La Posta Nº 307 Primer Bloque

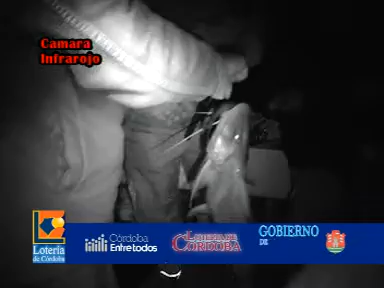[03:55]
obviamente, por el mismo trajín del río y de la pesca, que es en estos momentos el surubí en su esplendor.
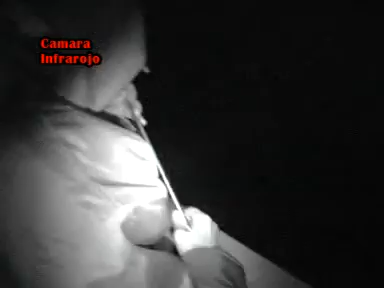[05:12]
medianoche con un frío tremendo en el río, pero con un aguante espectacular desarrollando esta pesca nocturna aquí en Puerto Piracuacito.
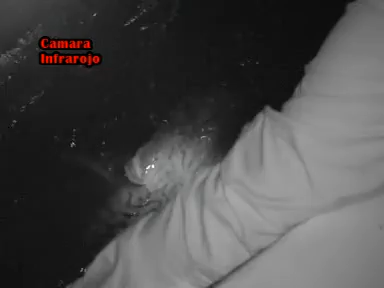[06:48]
como ustedes lo pueden apreciar en la cámara, en la parte nocturna, con carnada viva. Durante el día, con señuelo, el pintá,
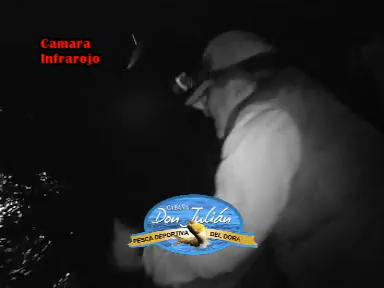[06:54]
que está en su esplendor, en tamaños con devolución inclusive, que es una pesca deportiva, que oscilan entre los 15 a los 30 kilos.